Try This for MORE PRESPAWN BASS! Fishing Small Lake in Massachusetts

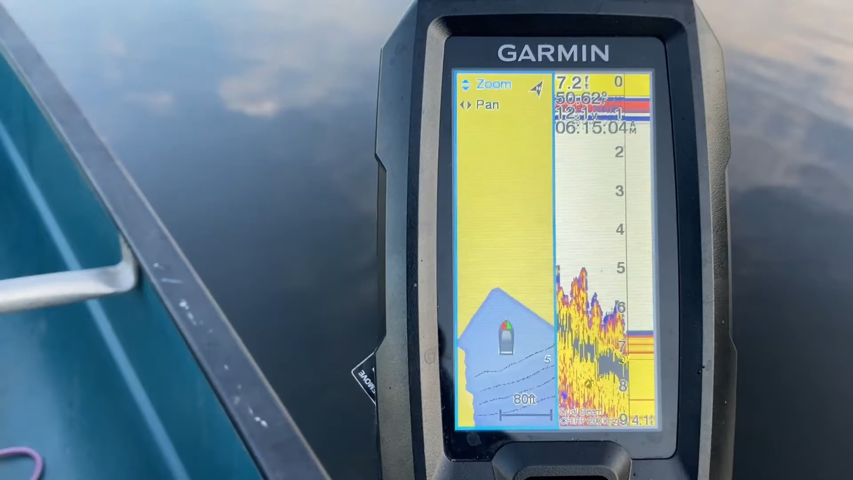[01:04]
as you can see we're looking at you know about 50 and a half degree water temperature definitely pre-spawn temps about 6 15 a.m